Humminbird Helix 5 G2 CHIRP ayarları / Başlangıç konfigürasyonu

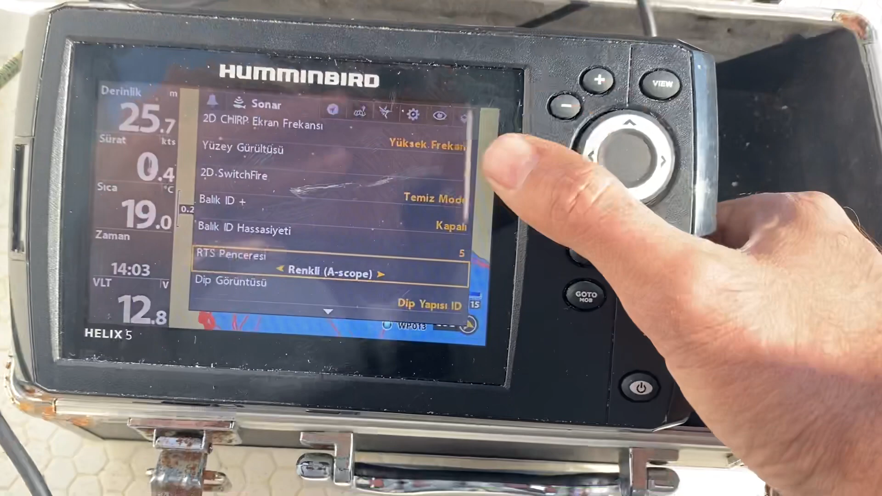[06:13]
On screen: depth 25.7 m, water 19.0°C, speed 0.4 kn
Tam teknik ismini bilmiyorum ama Onun bu yan kısımda belirmesini sağlıyor. Dip görüntüsü dip yapısı ID seçili. Zoom genişliği geniş.
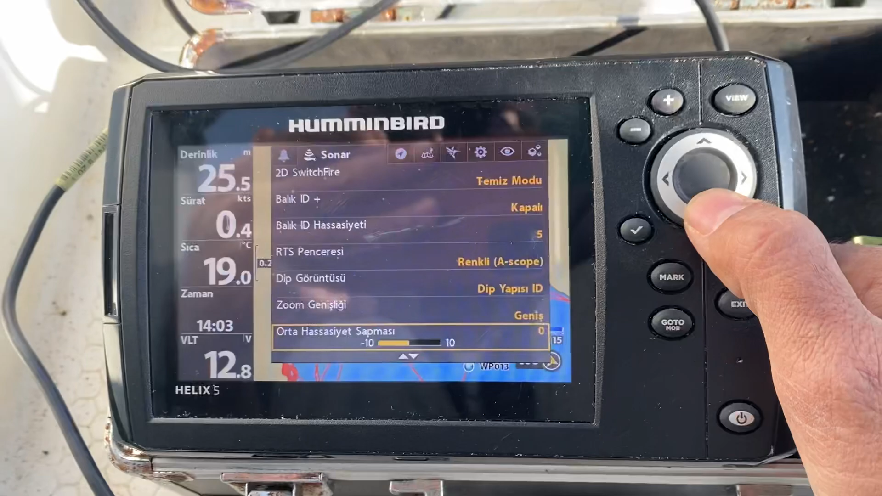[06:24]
On screen: depth 25.5 m, water 19.0°C, speed 0.4 kn
Orta hassasiyet satması sıfır. Derinlik çizgileri açık. Frekans etiketi açık.
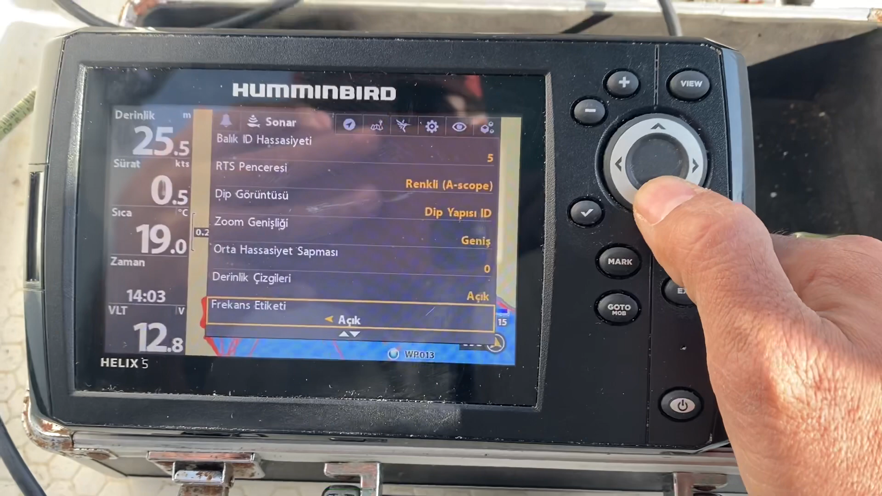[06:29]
On screen: depth 25.5 m, water 19.0°C, speed 0.5 kn
Gürültü filtresi kapalı. Maksimum derinlik 80 metre. Bende şu an maksimum derinlik 80 işaretli ama Quick
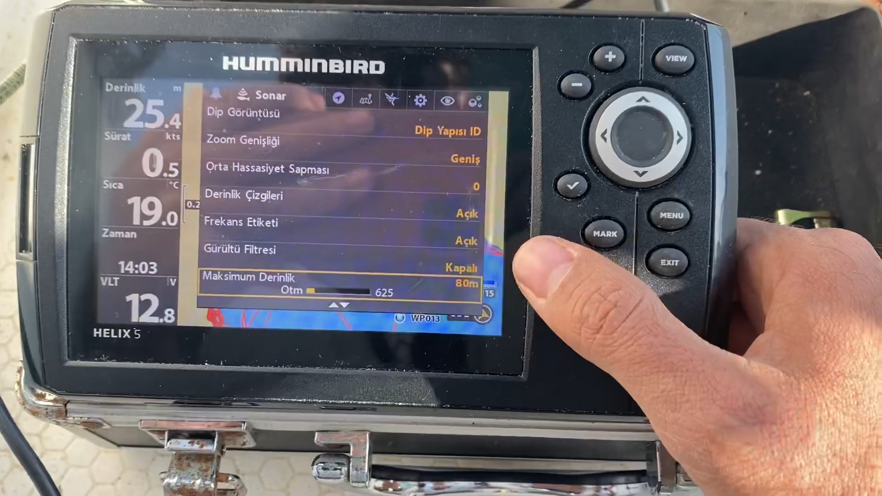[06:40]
On screen: depth 25.4 m, water 19.0°C, speed 0.5 kn
Setup'ta Bugünkü av yapacağım meralar 40-45 falan geçmeyeceği için Sırtı çekeceğim.
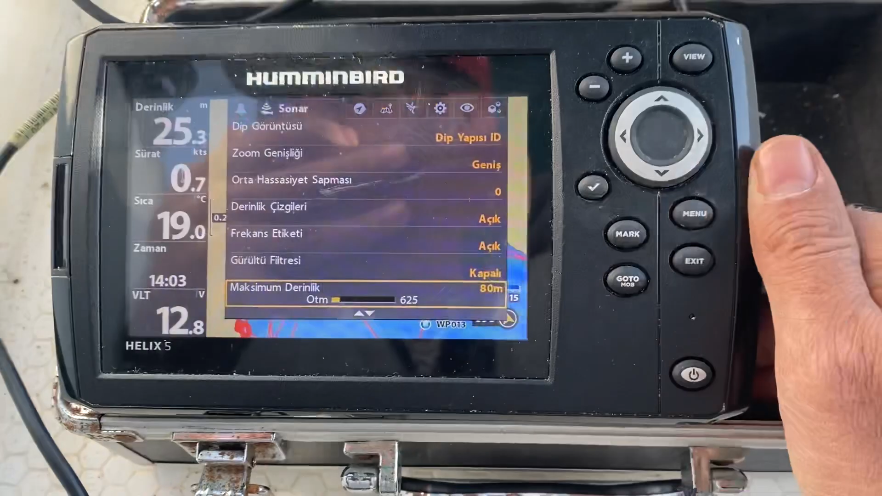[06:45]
On screen: depth 25.3 m, water 19.0°C
Çünkü hafif bir lodos var. Levrek denemek istiyorum. Su tipi.
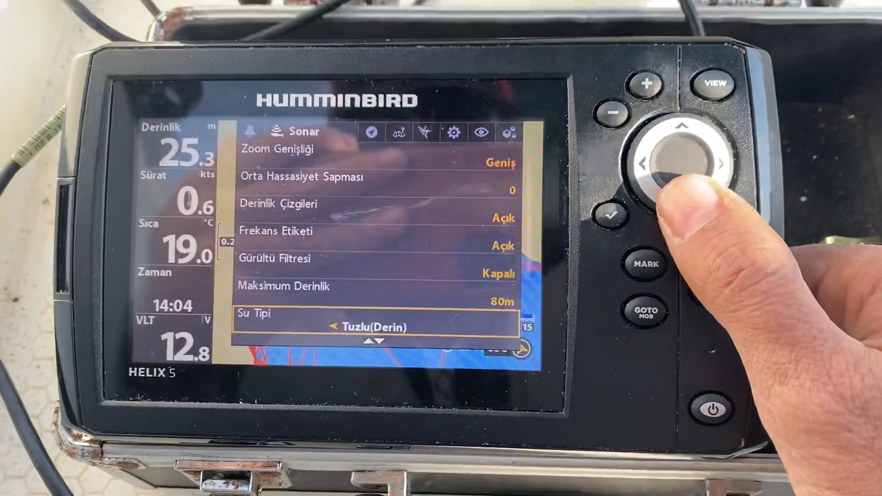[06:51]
On screen: depth 25.3 m, water 19.0°C, speed 0.6 kn
Tuzlu derin. Ege suları için Bu kullanılması gerekiyormuş.
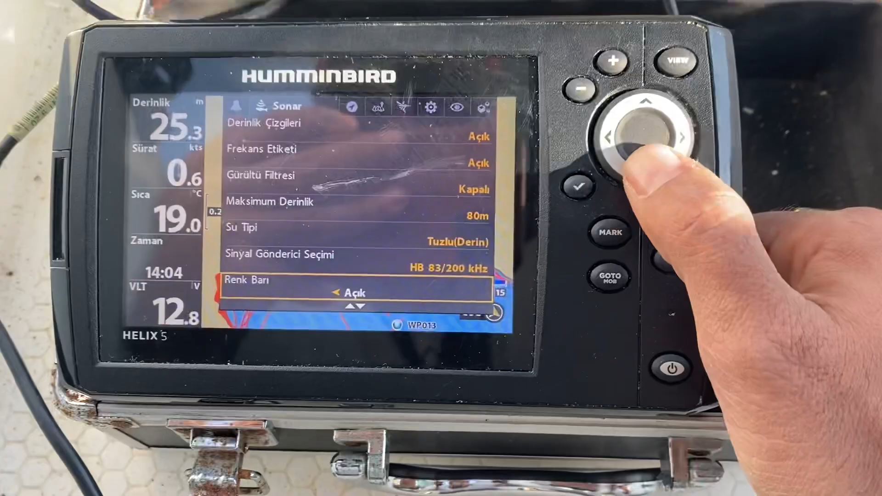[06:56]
On screen: depth 25.3 m, water 19.0°C, speed 0.6 kn
Sinyal göndericiye geri döndük. Renk barı açık. Sıcaklık grafiği açık.
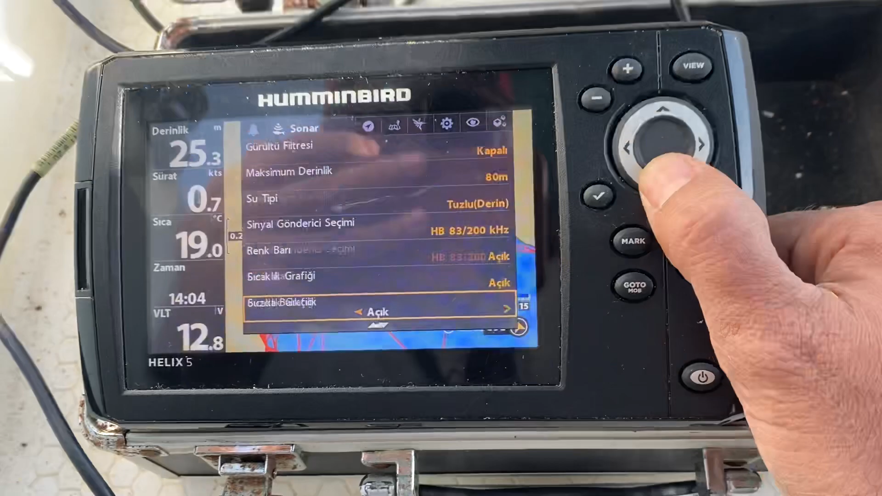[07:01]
On screen: depth 25.3 m, water 19.0°C
Bu zavallıkçılık. Bu bizi ilgilendirmiyor.
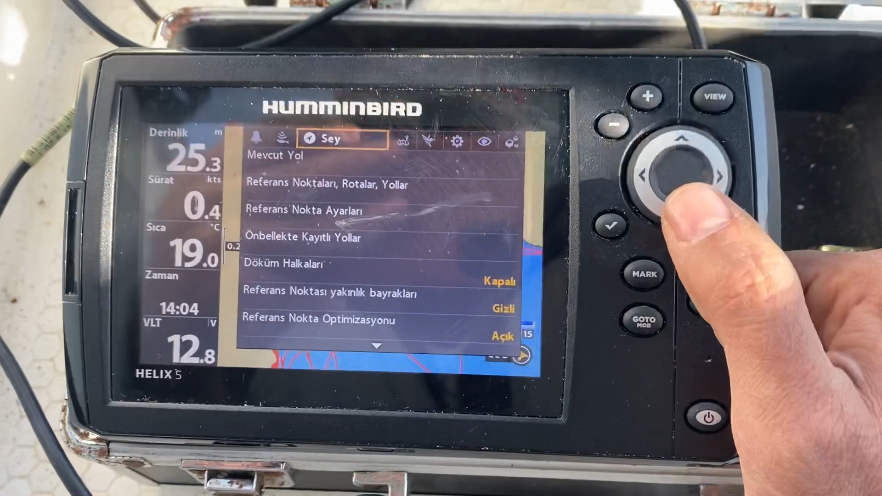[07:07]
On screen: water 19.0°C, speed 0.4 kn
Seyir. Bu GPS'li bir cihaz olduğu için Seyir'le ilgili ayarları var.
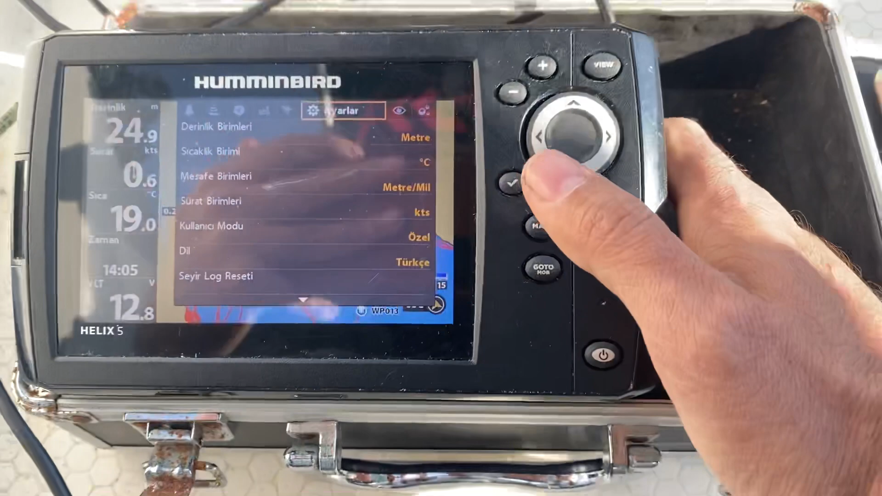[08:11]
On screen: depth 24.9 m, water 19.0°C
Bunlar bu cihazın kendi genel ayarları. Derinlik birimi metre işaretli.
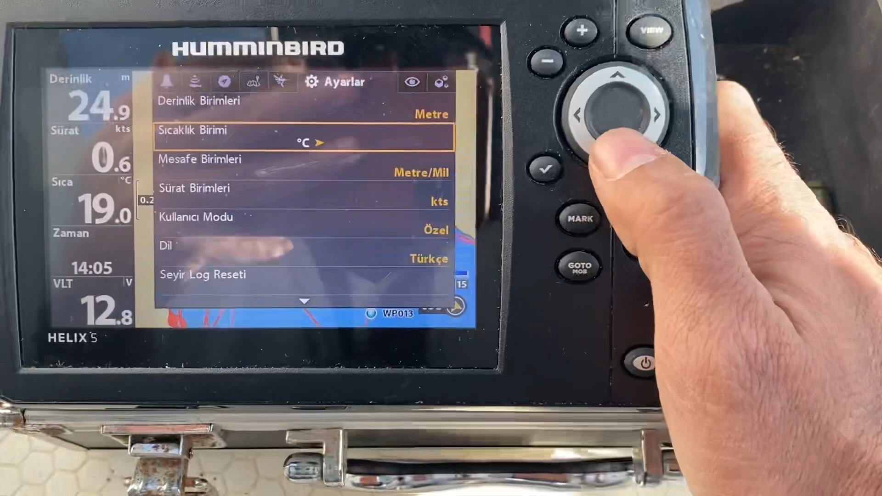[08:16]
On screen: depth 24.9 m, water 19.0°C
Sıcaklık birimi Celsius. Mesafe birimi metre mil.
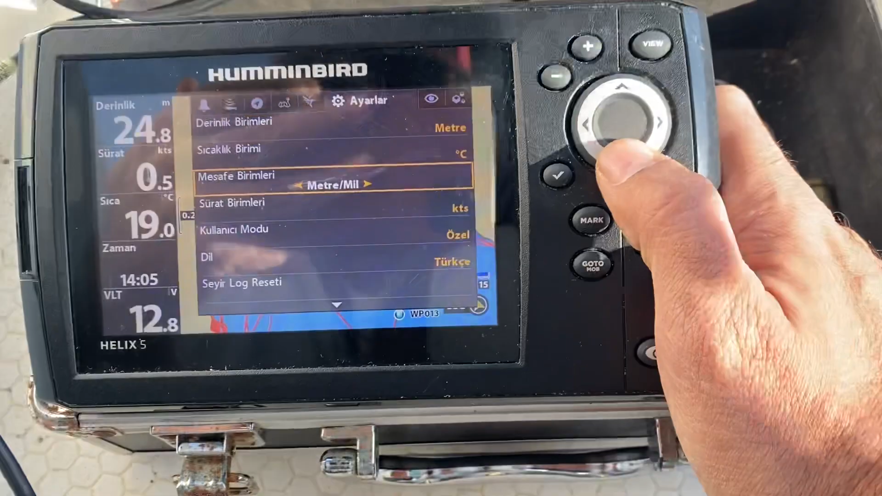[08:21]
On screen: depth 24.8 m, water 19.0°C, speed 0.5 kn
Sürat birimi NAT. Kullanıcı modu özel.